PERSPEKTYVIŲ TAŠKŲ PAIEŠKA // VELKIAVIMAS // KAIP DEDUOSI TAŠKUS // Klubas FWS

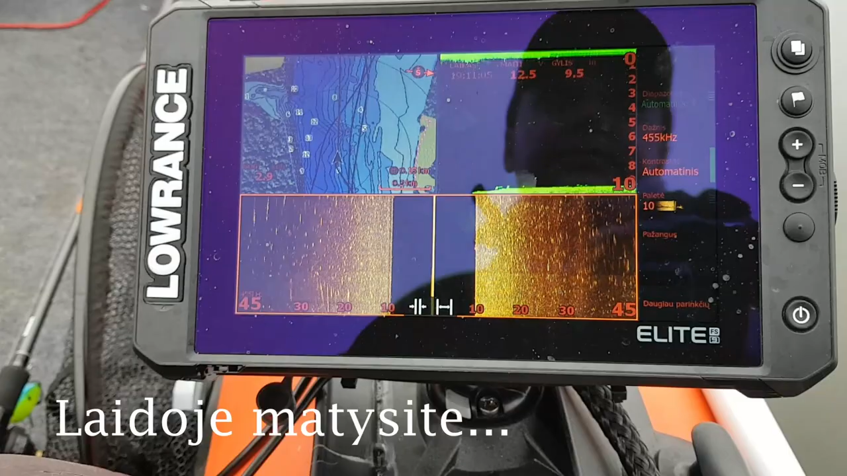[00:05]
TARPTAŠKO A Kokie mano šios dienos ta visa jėsmė, kaip aš dėliojusiu tuos taškus?
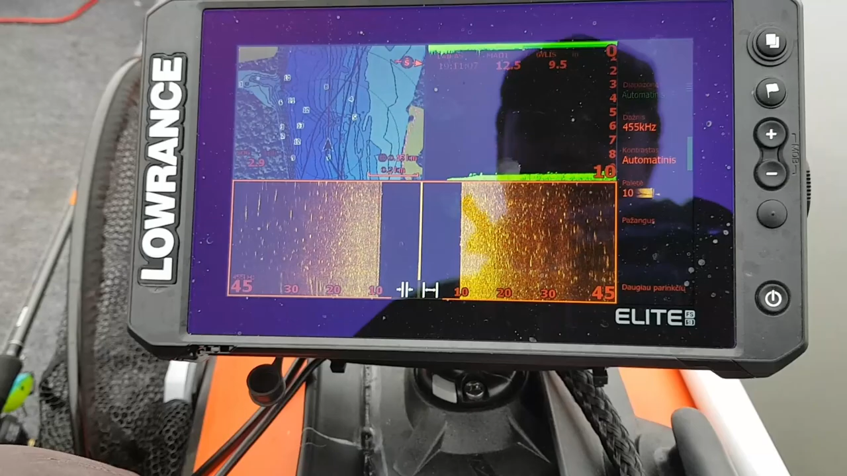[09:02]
Matote, pavyzdžiui, plaukiu, va dabar čia yra žuvis.
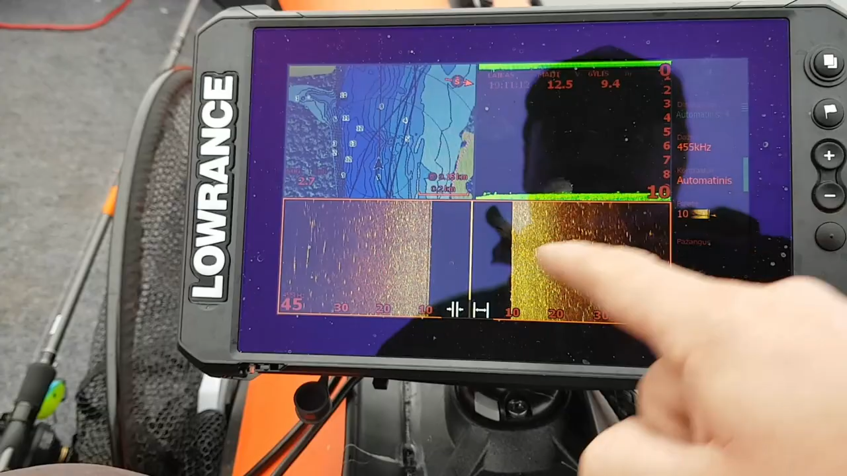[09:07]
Bet čia, kad kažkokia būtų čia tokie vietoje labai jau nauja, tai nu nėra nai nauja. Bet ir čia matosi gražus sešerys iš tikrųjų. Dėdam tašką toj vietoj. Matot, ir taška susideda holote čia, čia ir čia.
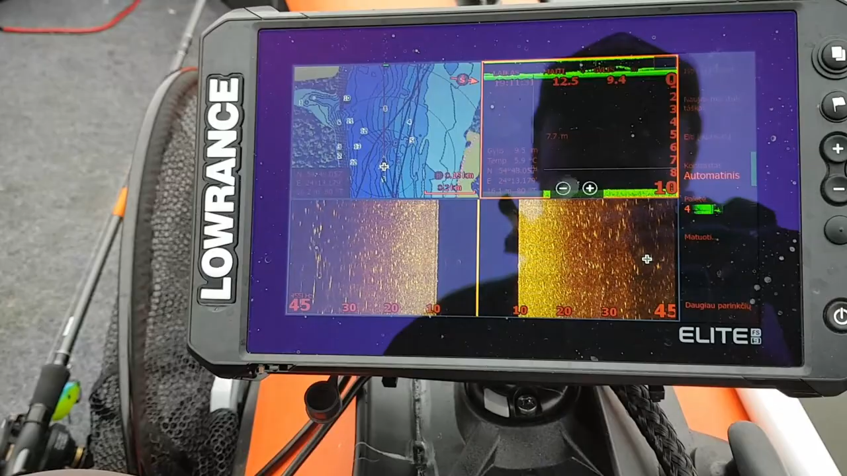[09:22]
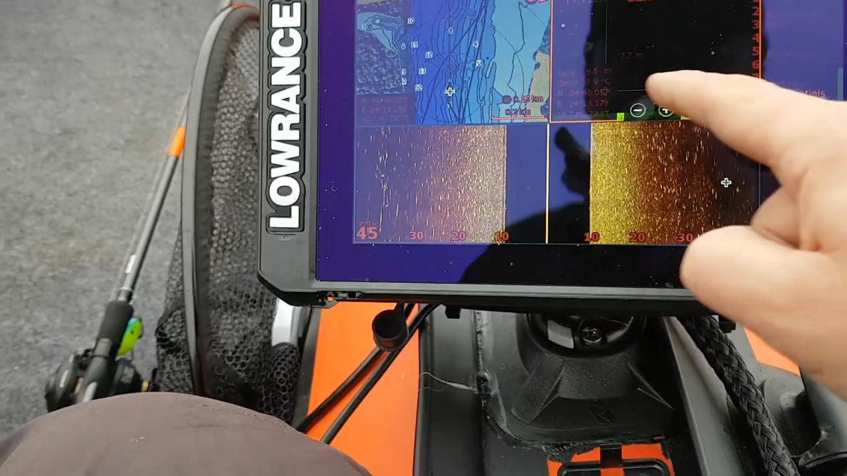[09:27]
Ir va šitą eštį, kurį mes matėm, mes jau iš karto žinom, kur jisai yra. Ir jeigu norim tą dalyką įsisaugoti, spaudžiam vėlę veitę, žiūrėkit.
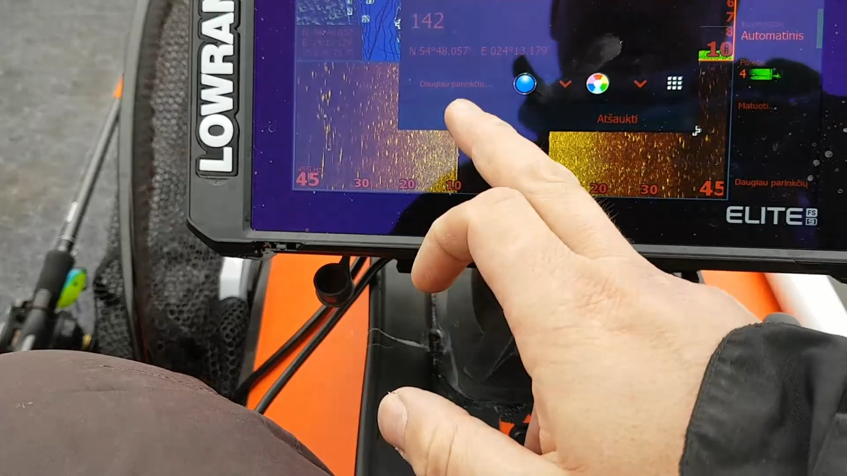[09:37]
Spaudžiam įsaugoti ir mūsų ekrane atsiranda taškas.
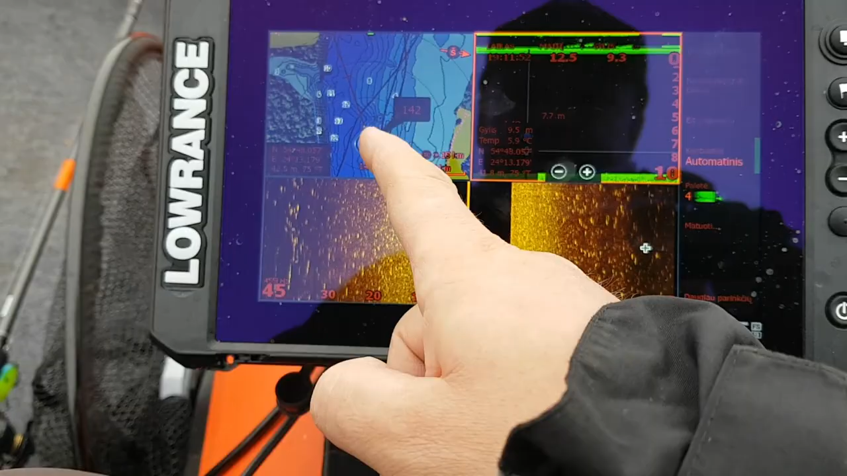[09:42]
On screen: depth 9.5 m, water 5.9°C
Tai būtent tos vietos, kur mes praplaukėm.
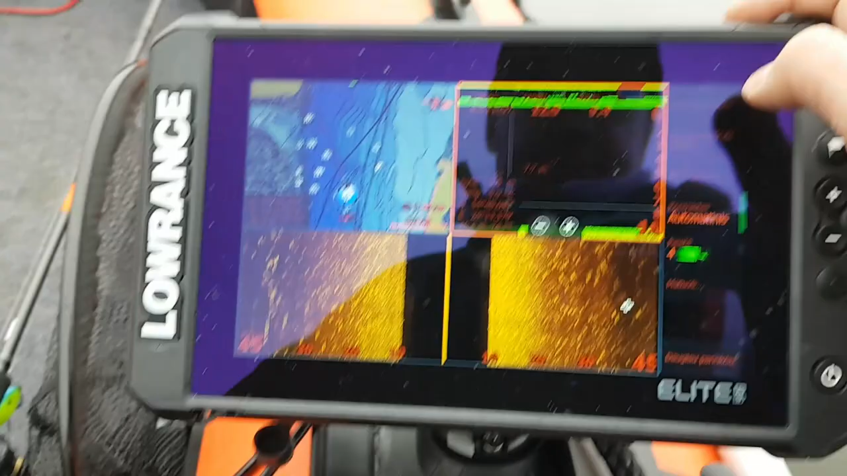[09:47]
Dabar išsitriname mes kursorių ir plaukiame toliau.
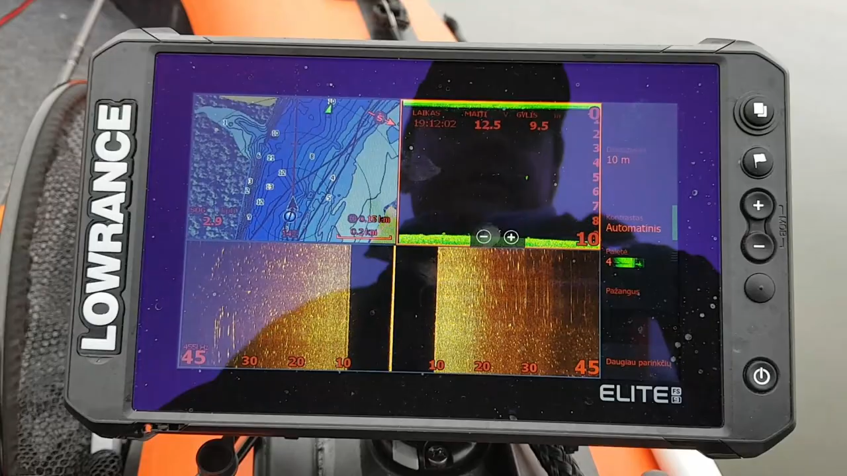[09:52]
Esmė visa mano šiandieninės žvėjybos, tai ne žvėjybos, o tokios vietų ieškojimo, tai yra zigzagais plaukti.
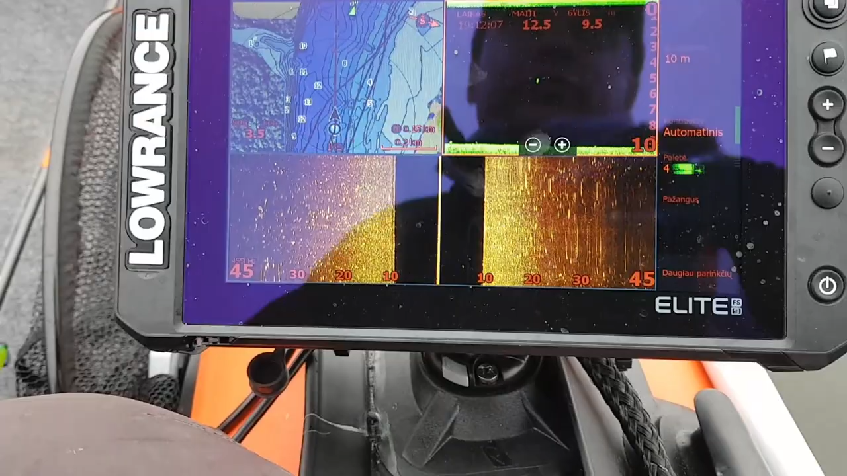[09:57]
Aš toj dabar įjungsiu žemėlapį ant viso ekrano.
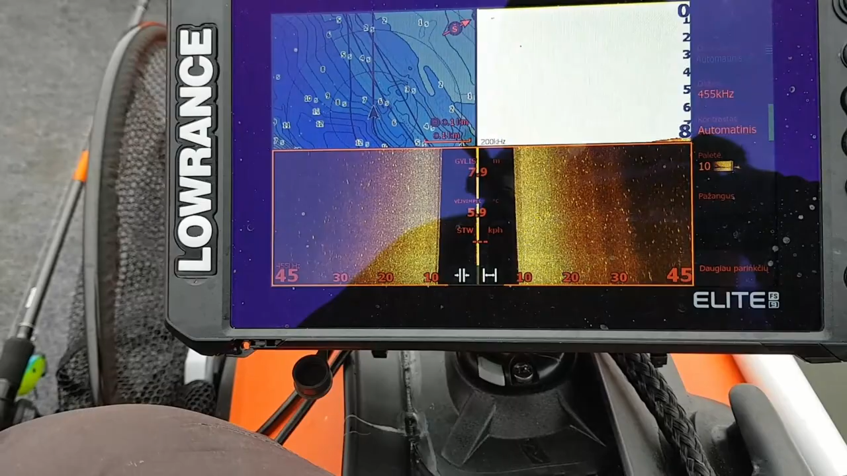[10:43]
Kodėl aš įsijungiu šoninį? Kodėl įsijungiu žemėlapį?
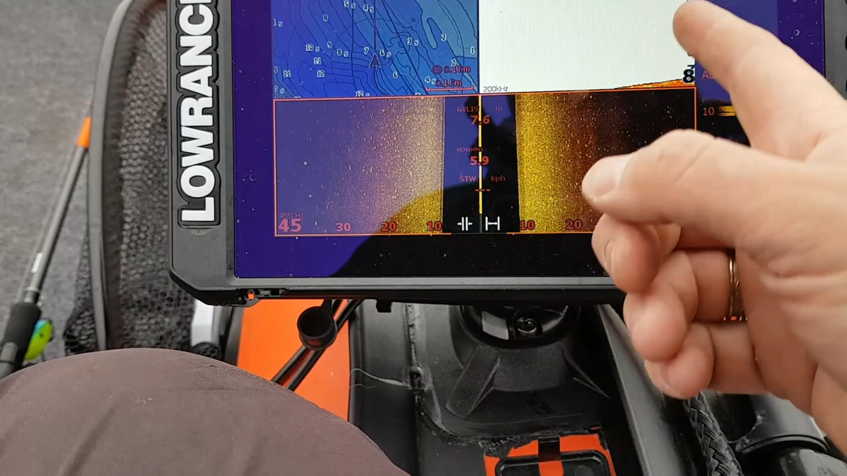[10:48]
Čia dabar įsijungia čirpas, palauki, biškinė, tas langas.
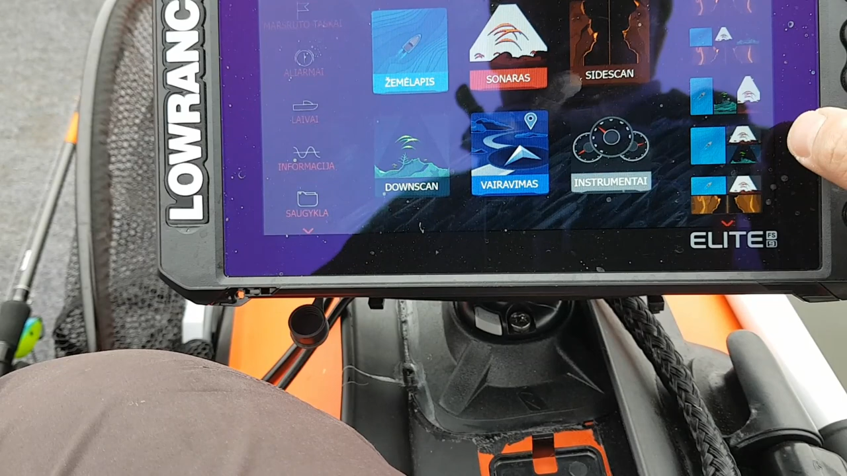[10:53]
Šoninį žemėlapį, taip. Turi būti donskenas, va, štai.
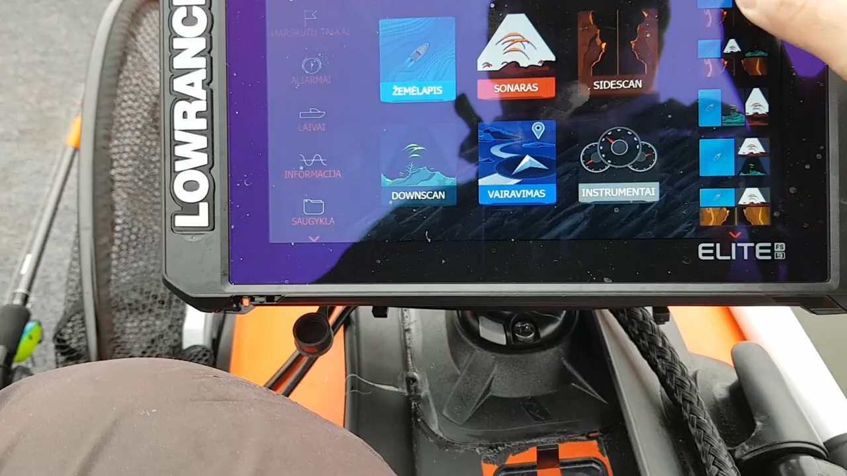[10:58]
Kodėl jungiu donskeną, šoninį ir vietas?
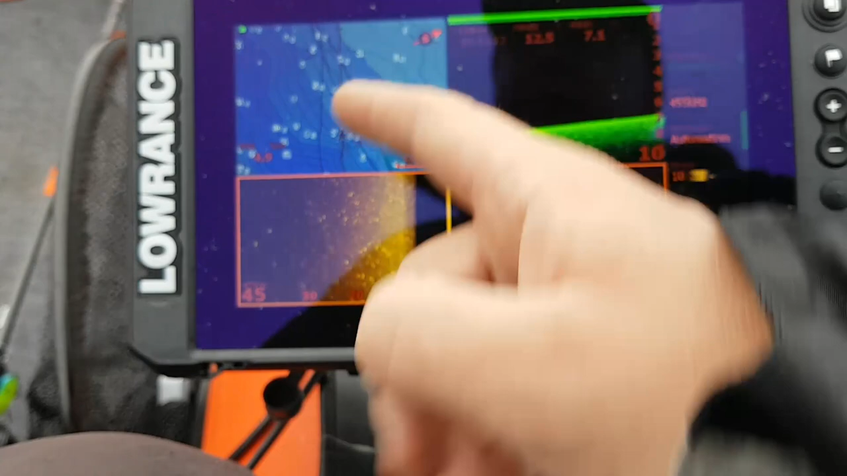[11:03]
Kad šoninis labai gerai parodo dugno neligumus ir visokios perkritimus, aš matau.
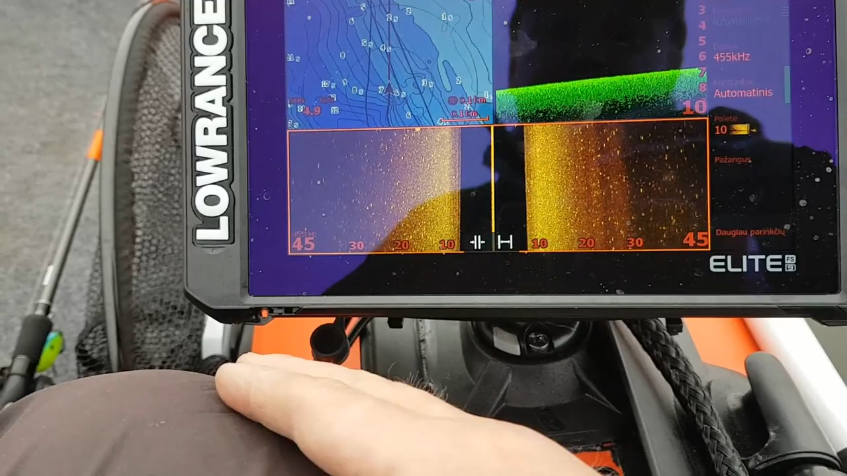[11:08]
Visokias brovkes, ar gulikas ant dugno, ar negulikas ant dugno. Ir taip turėjau ir panašiai. Žiūrint tik į žemėlapį, mes to nepamatysim. O su donskenu tiesiog dėl damumo pasižiūri žuvi.
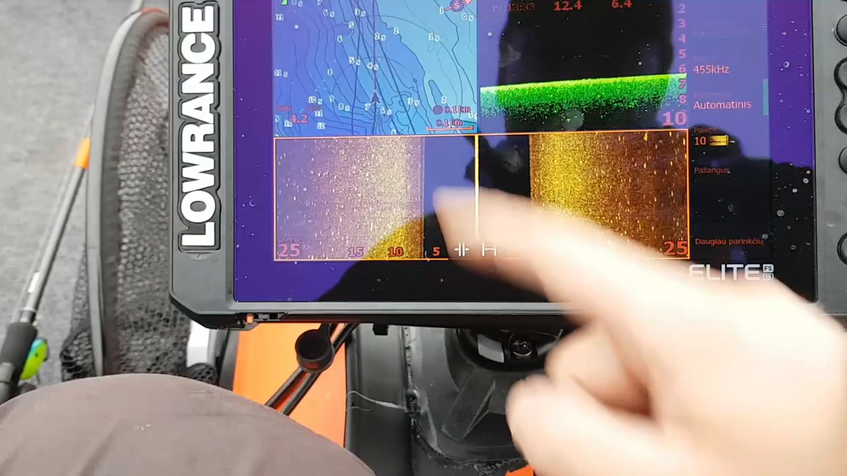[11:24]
Bet realiai būtų galima plaukti tik su žemėlapiu. Ir šoniniu matymu.
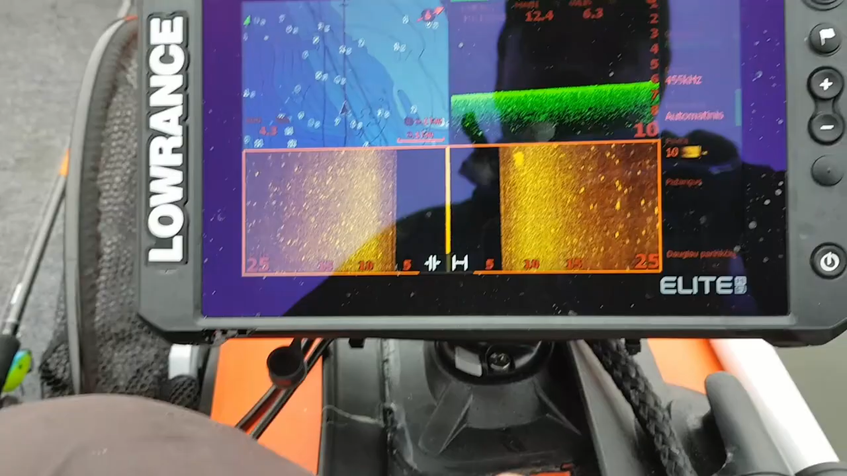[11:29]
Šoniniu matymu aš esu pasidaręs, kaip matot,
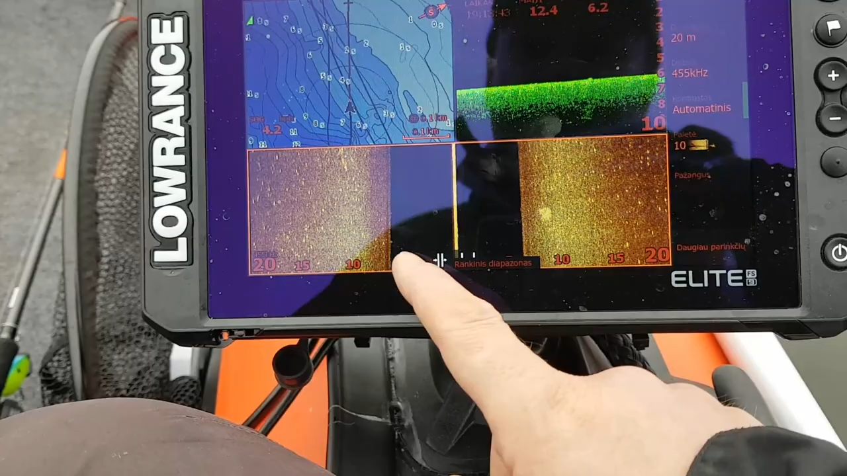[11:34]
20, galim netgi 30 gal pasidaryti, kad į šonus matytų, kad mes matytume kuo daugiau dugno. Ir va taip visą dieną ar plauksime.